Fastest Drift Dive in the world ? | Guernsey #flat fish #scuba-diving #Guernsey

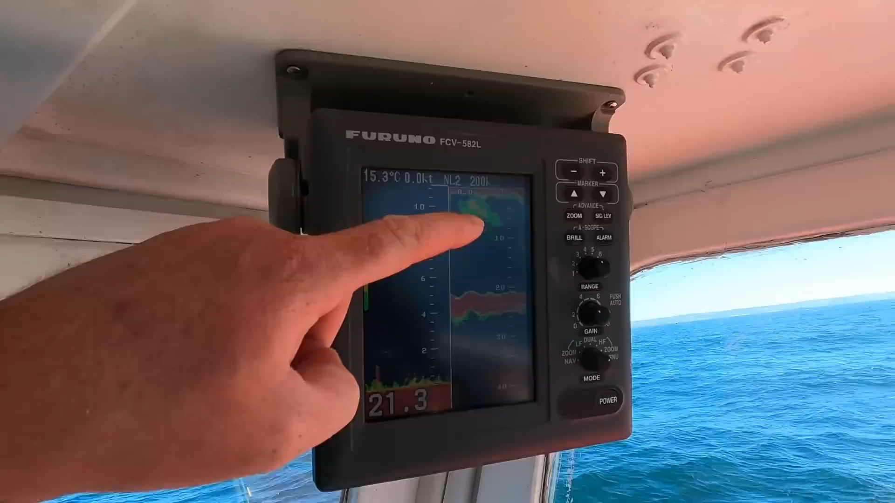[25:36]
On screen: water 15.3°C
You can see he's about 22 metres-ish. And these rifts here are actually the rifts in the sand.
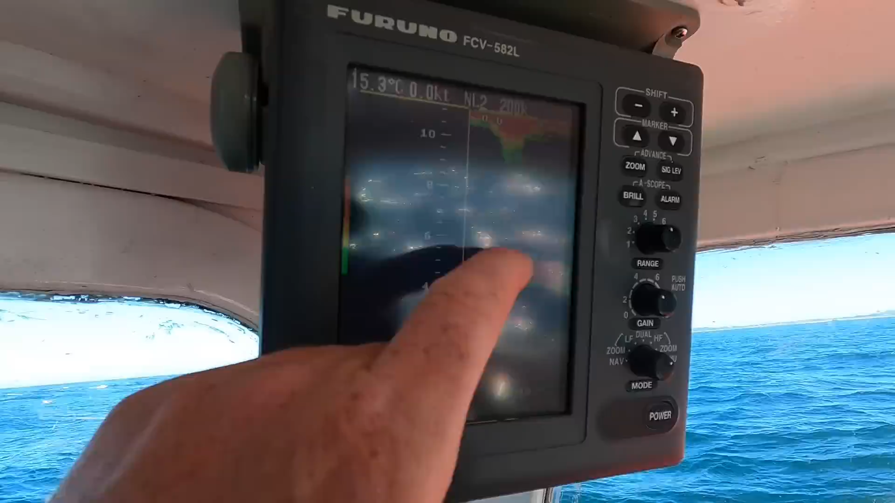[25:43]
On screen: water 15.3°C
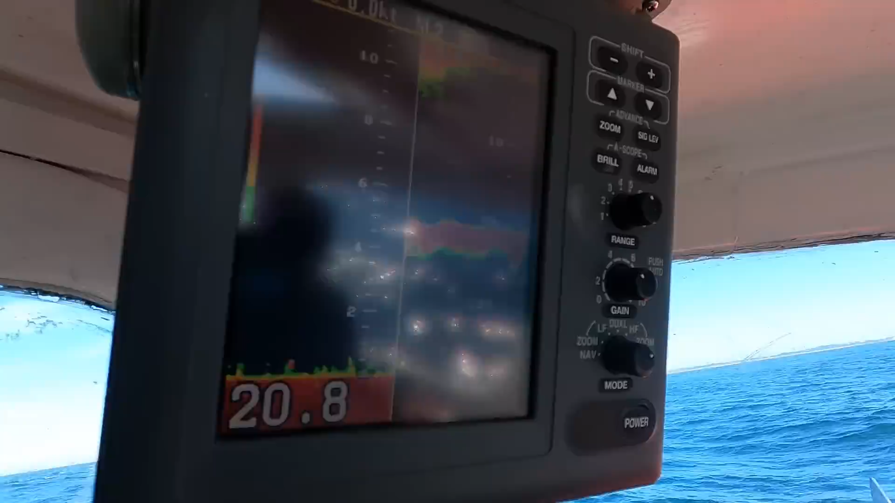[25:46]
And a reef. And a reef, very, yeah. Very, very shortly. Yeah, we're going to be coming on it, yeah.
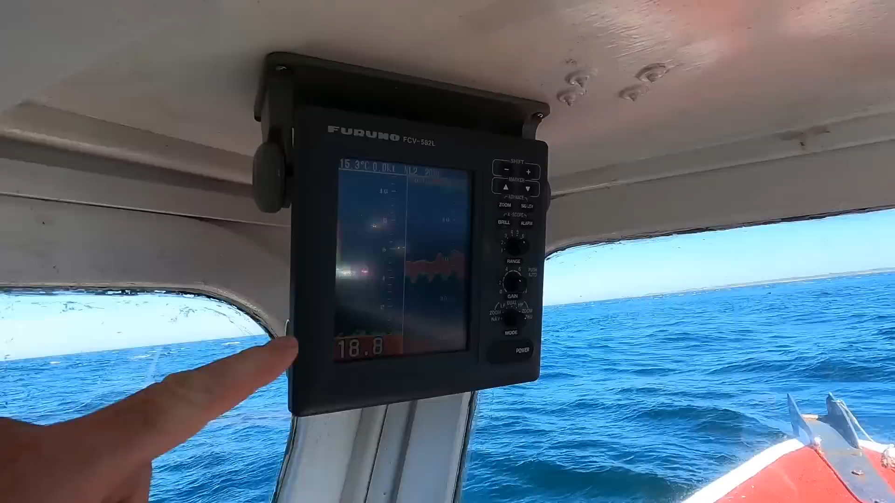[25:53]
Depth's coming up. Yeah. Yeah, that's a jump of 2 metres there straight away.
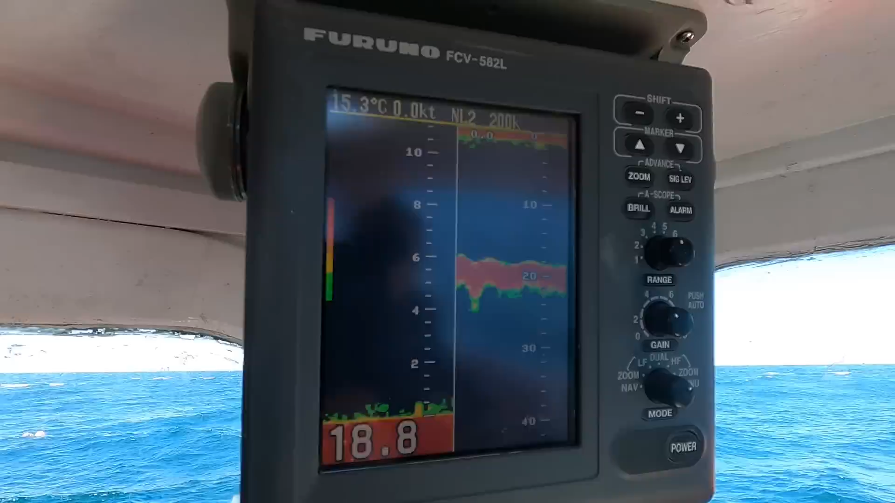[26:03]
On screen: water 15.3°C
I don't like how it says big wave there. Yeah, we've gone down the side of it. Yeah.